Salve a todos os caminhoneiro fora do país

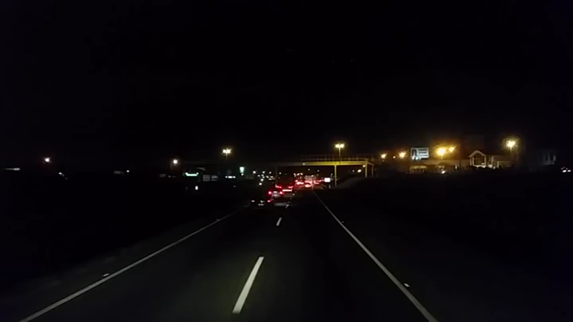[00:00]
Boa noite galera, boa noite Estamos aqui no Transtorno Norte Contorno Leste de Curitiba São os Espinhais São 19 horas e 15 minutos Dia 20 de maio 2015 Está um trânsito infernal Acho que provavelmente Deve ter acontecido algum acidente Mas acho que já liberou Está andando devagarinho Estou carregado Para Hortolândia,
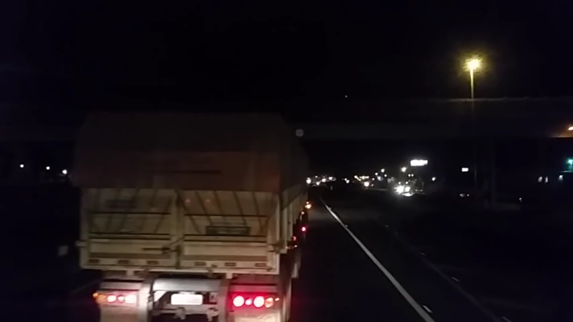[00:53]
não sei o que aconteceu Ficou meio incurto Esses caras não tem jeito Se joga de qualquer jeito Na frente da gente Dá uma raiva disso Prudente Vou abastecer E vou Tomar aquele banho Bão Dei amanhã cedo Esperar para fazer Essa parte elétrica aí
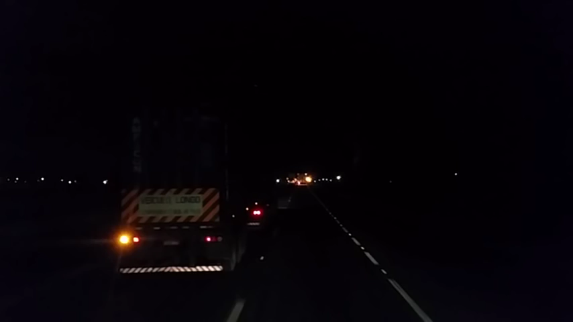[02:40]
Inevitável Esse cara dorme Bate Engaventamento Traga de tudo Eu acho que o pior Foi por aqui Viu Tá limpar Deixa eu ver Não São carros Estragados ali Esse cara Mas desce o sarrafo Rapazes Essa era Esse cara Pisa com gosto de gás Quando dá alguma cagada Que é Porrada mesmo Feia
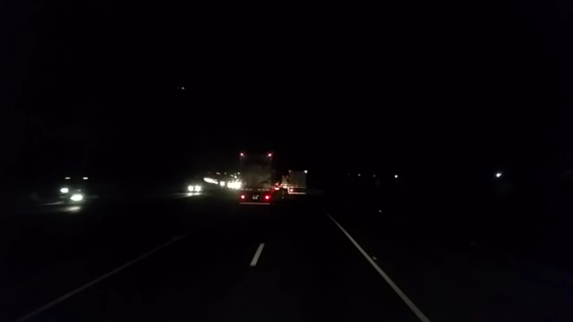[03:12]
Triste para oitenta Os cara Passa cento e quarenta Cento e setenta Desce o sarrafo Caminhão B-trent Passa cento e trinta Cento e vinte Mas sem dó Mesmo E os cara Desse Se acham Motorista Desculpa Rapazes Tocar Um caminhão Qualquer um toque Quero ver Ser responsável Ser educado No trânsito Aí tem poucos Bem difícil